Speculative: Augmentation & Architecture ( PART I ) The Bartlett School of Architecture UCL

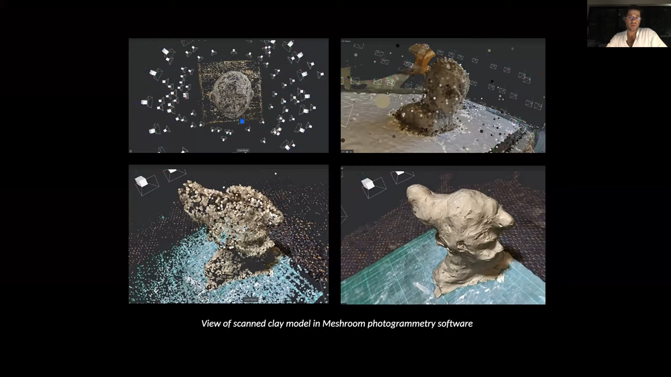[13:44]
A photo series by the participants was used as an input to